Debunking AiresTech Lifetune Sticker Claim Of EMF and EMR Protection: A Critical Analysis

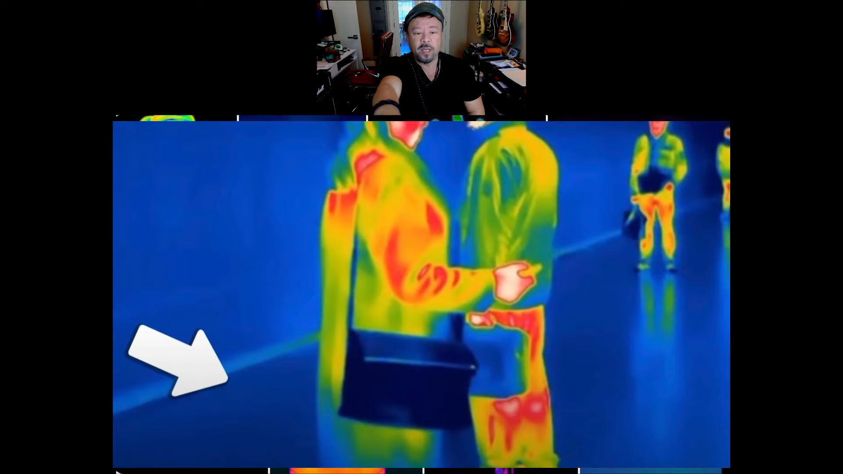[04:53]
Thermal photography if you've watched movies, you've seen like from a satellite, the soldiers going across the wooded field and they glow like this, you know, red for the heat and green and blue and whatever or when they're like kind of looking through a building and you can kind of see the bad guy going from room to room through thermal photography, that is what they're seeing. They're not actually seeing in thermal photography a visual image. They're detecting the heat and then producing a graphical representation of what that outline is through the different temperatures through infrared photography.
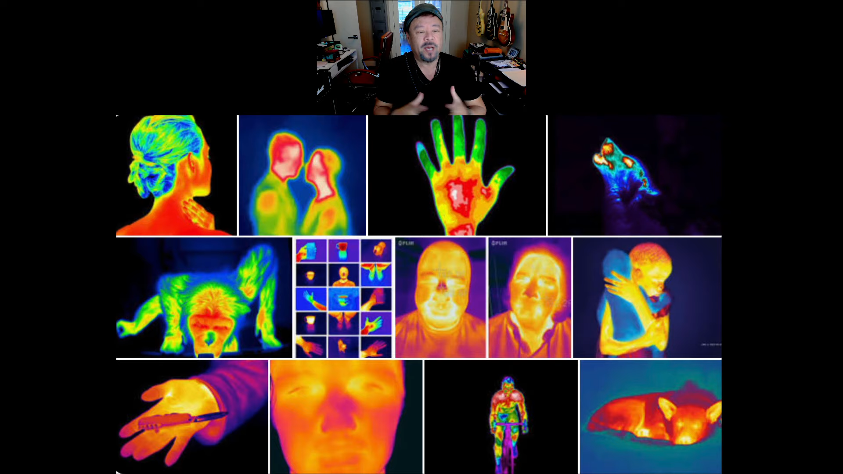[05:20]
But this image right here looks scary because it says when you stick this thing up to your head, it becomes red.